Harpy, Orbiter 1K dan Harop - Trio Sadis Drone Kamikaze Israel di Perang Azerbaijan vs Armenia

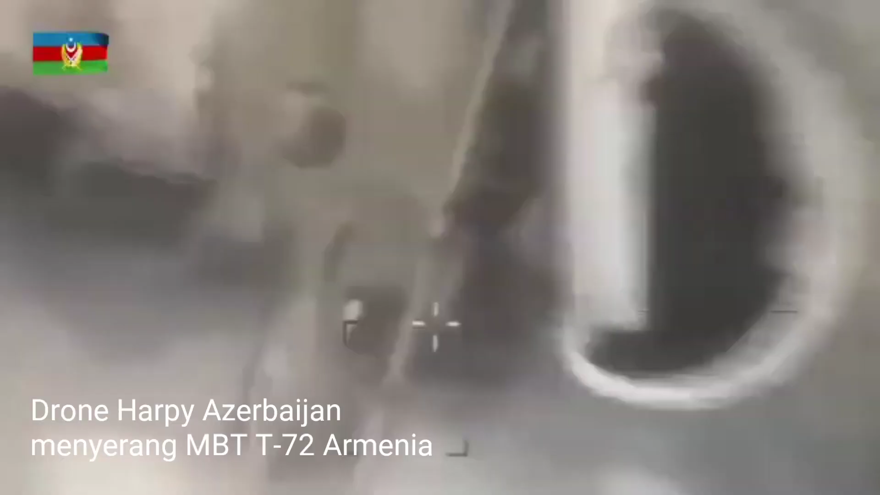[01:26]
diperlihatkan detik-detik MBT atau Main Battle Tank T-72 berhasil
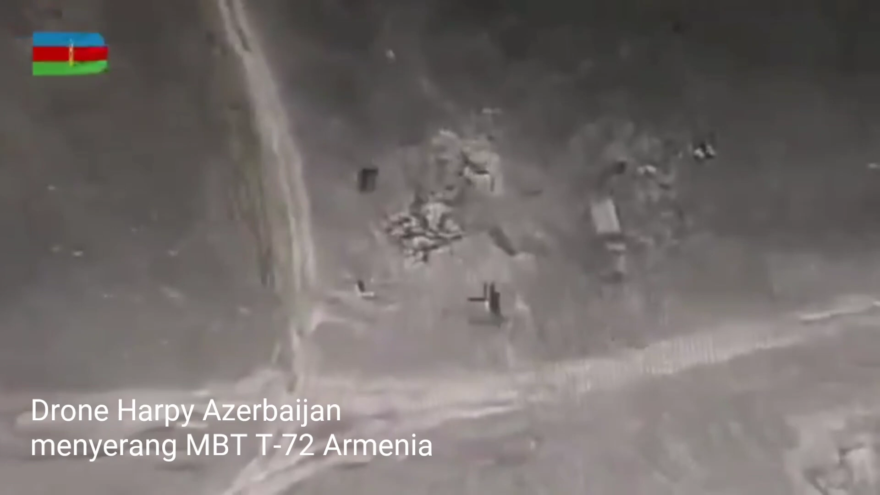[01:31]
dihancurkan oleh Dron Kamikaze Disebutkan pada pertempuran yang berlangsung
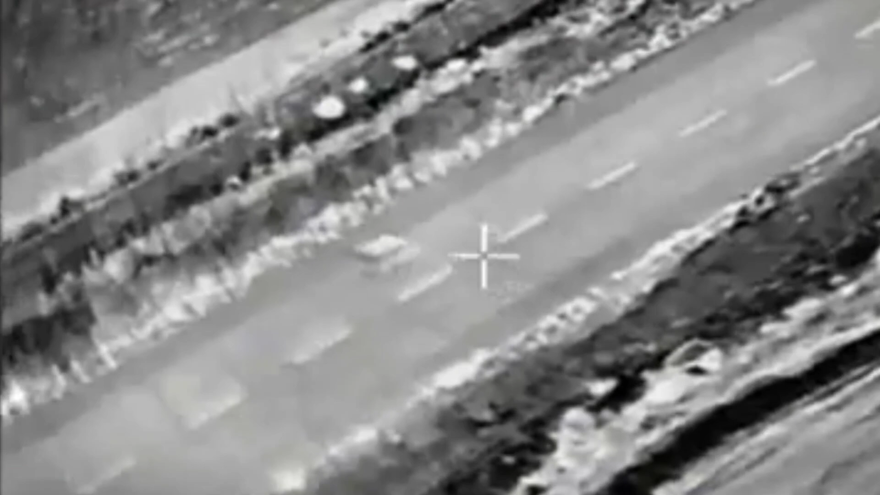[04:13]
adalah punya lebar betang sayap 2,9 meter Orbiter 1K dapat dikendalikan secara remote atau dengan
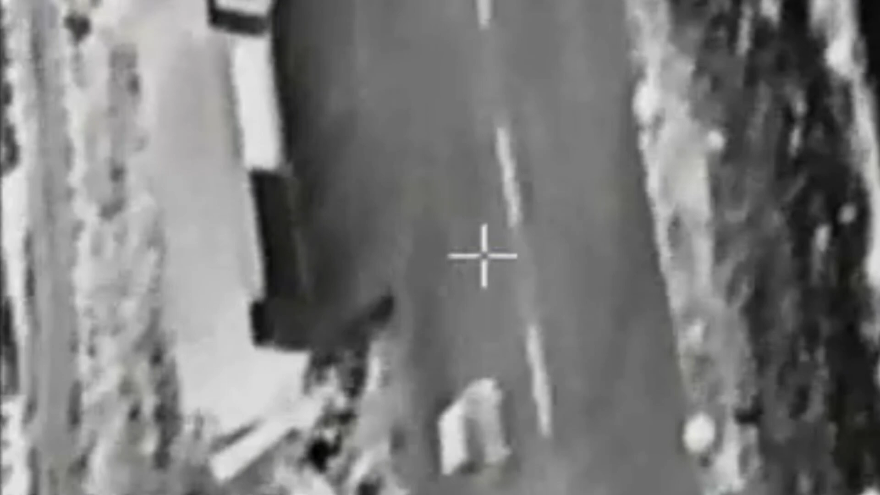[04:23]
advance autonomous flight untuk mendeteksi segala sasaran bergerak Bisa
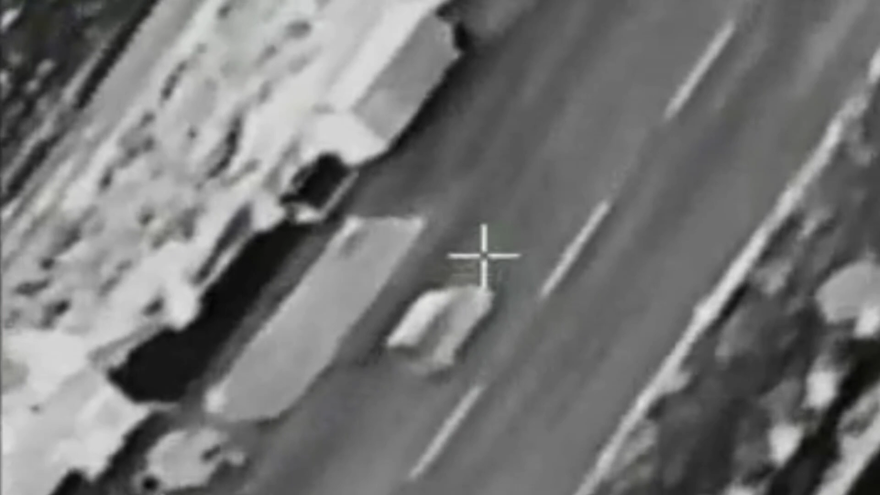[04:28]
juga sejak awal drone ini diterbangkan dengan waypoint GPS Pun dalam
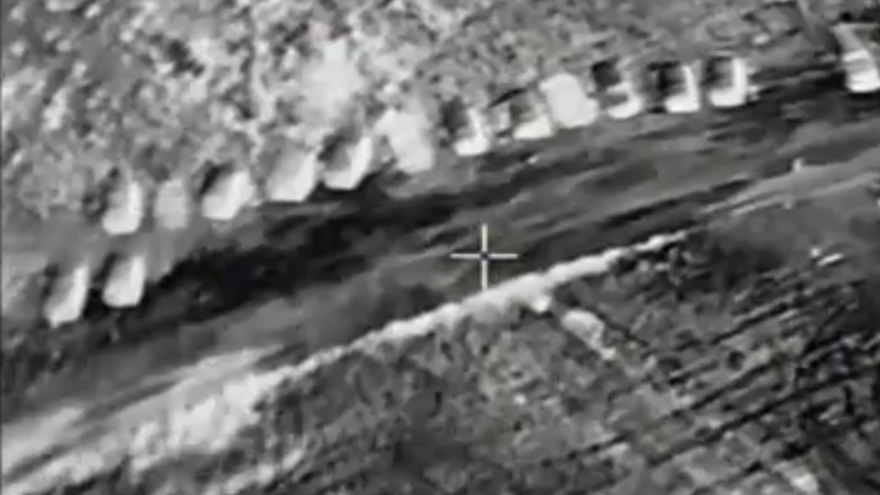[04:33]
kondisi area yang blank spot sinyal GPS Orbiter
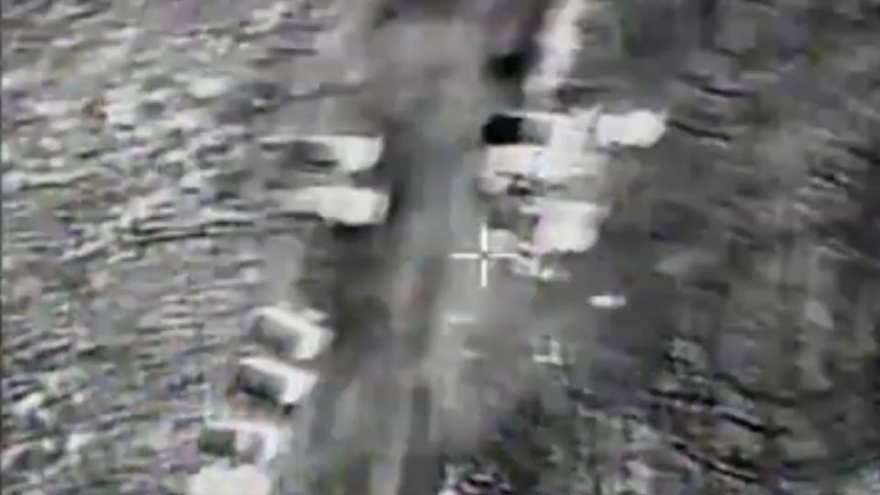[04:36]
1K masih dapat beroperasi dengan optimal berkat autonomous flight